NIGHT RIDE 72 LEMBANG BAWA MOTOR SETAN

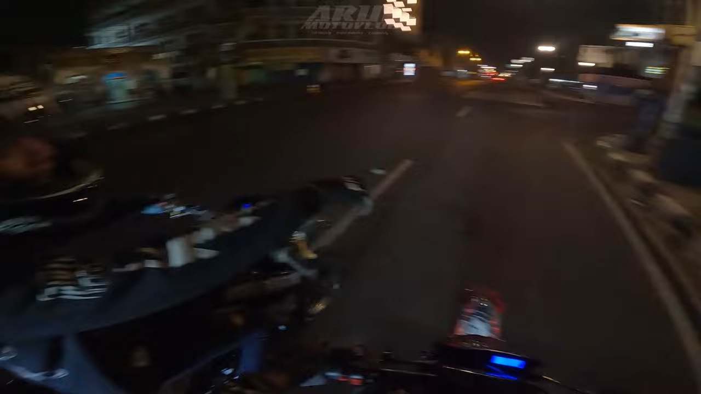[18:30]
Jokot. Cok. Gelap anjir di sini mah. Gelap, cok. Di sini agak terang.
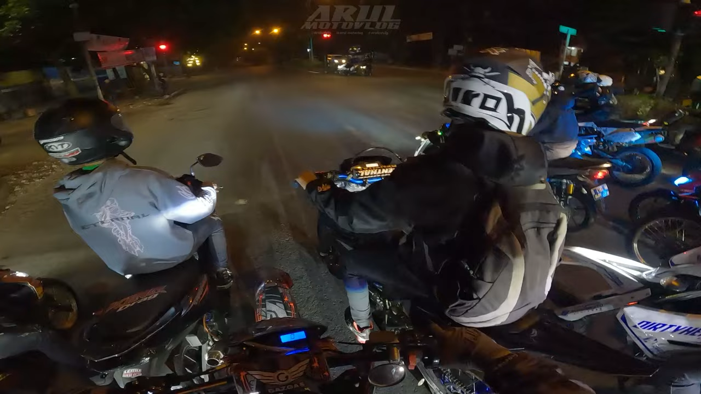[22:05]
Apa nih? Di lampu merah perasaan enggak hijau-hijau, Cok. Eta enggak hijau-hijau perasaan lampu, Cok.